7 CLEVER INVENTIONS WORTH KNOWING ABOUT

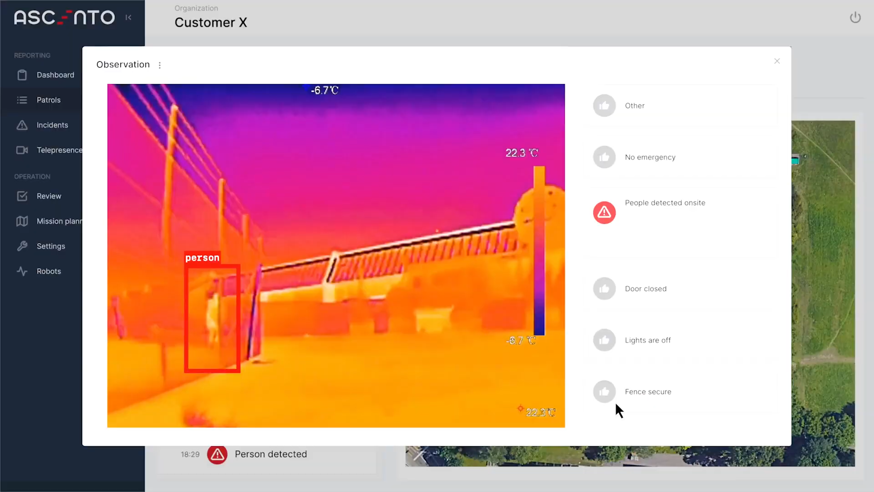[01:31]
and detecting intruders using its infrared camera and thermal imager.